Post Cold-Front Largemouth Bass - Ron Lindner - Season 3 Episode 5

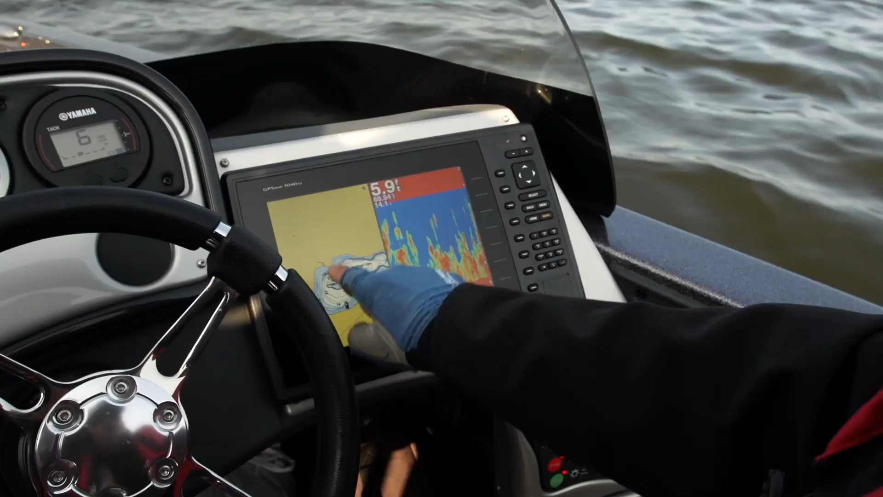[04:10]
That tomahawk point, that's the longest point in the whole lake. It's across there, so I'm going to run across.
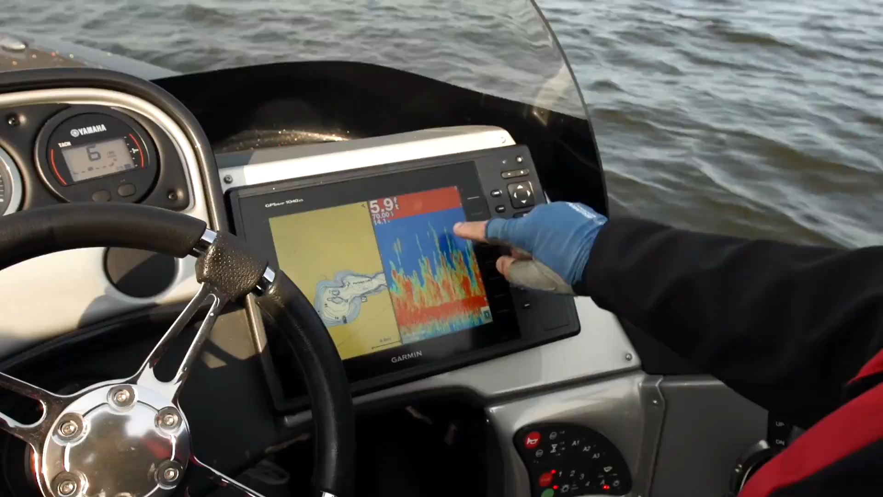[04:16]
See, the weeds are sticking up here at 5-6 foot. We're getting a little high. I've got to see what the drop-off looks like.